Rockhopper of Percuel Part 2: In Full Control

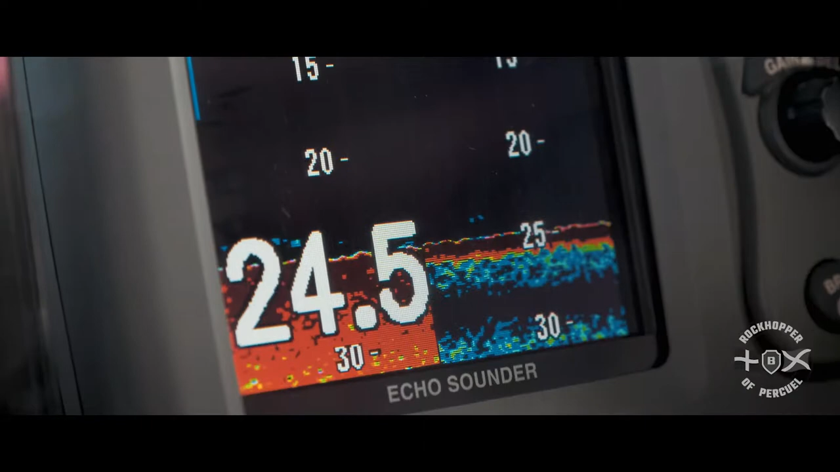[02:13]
We're going on to the sounder which actually shows you what's underneath the vessel, how much depth you have and what's the firmness of the ground underneath you.
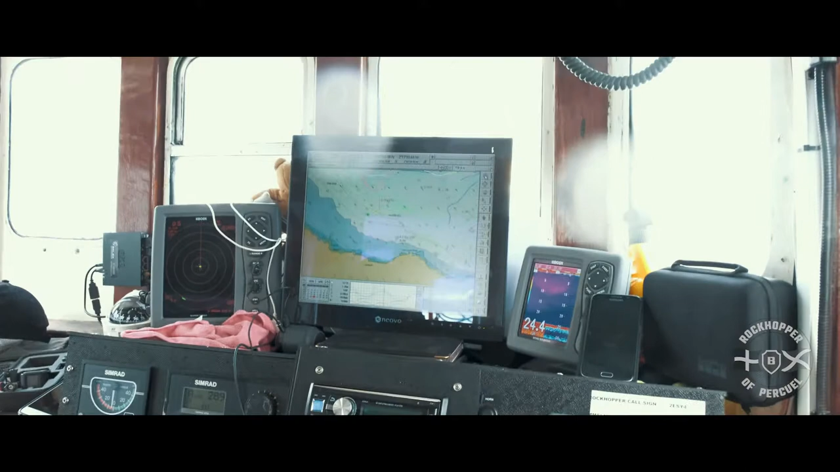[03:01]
Right, the radar is a very important PC kit.
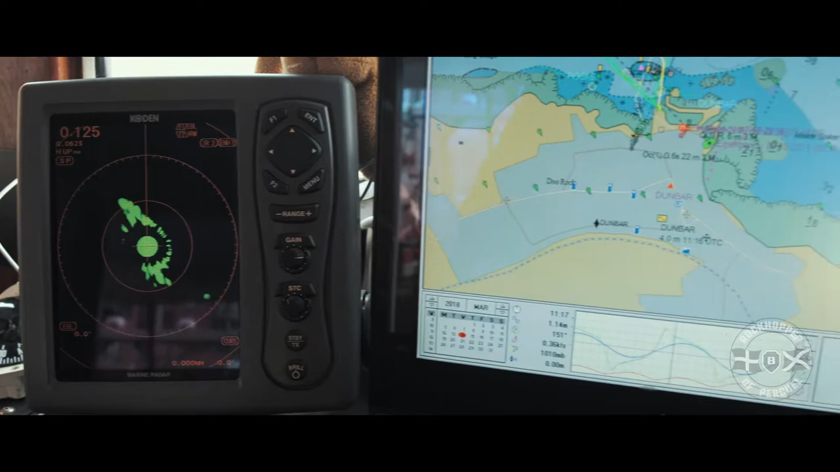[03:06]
You have to keep an eye on that tenfold. Especially when, like you've seen the last time, video number one with the tanker going past us.
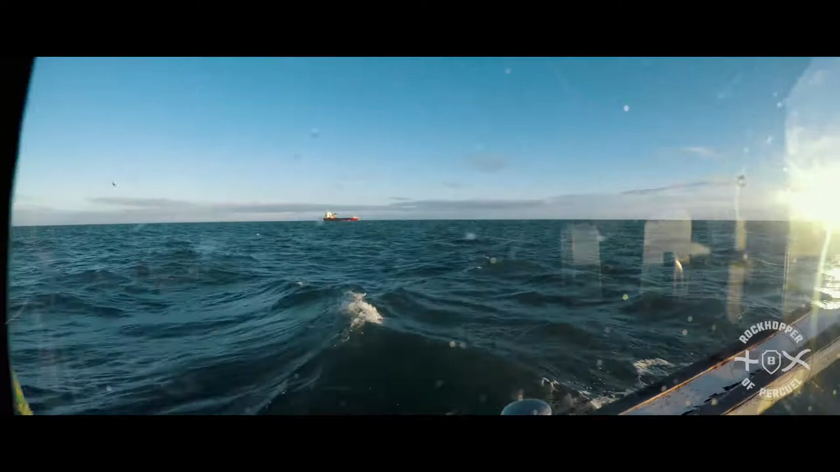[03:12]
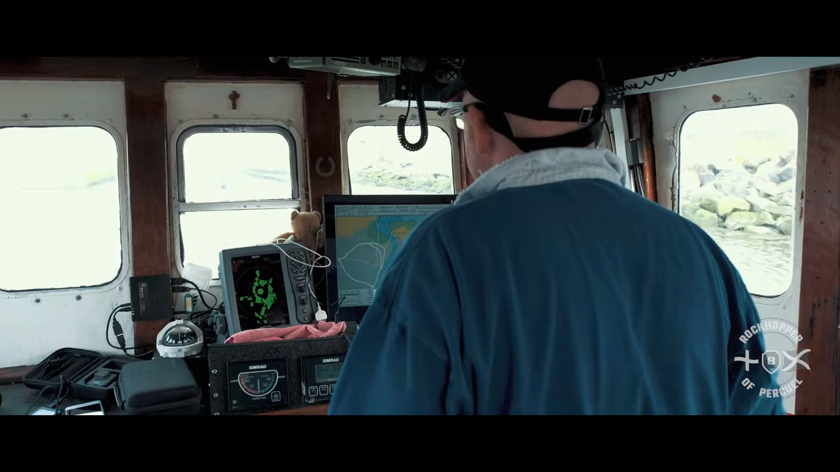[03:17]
Tankers travel at a great speed and when you're towing you're only doing two knots. They're travelling at 22 knots plus sometimes. So to get an early warning, that's what the radar's for.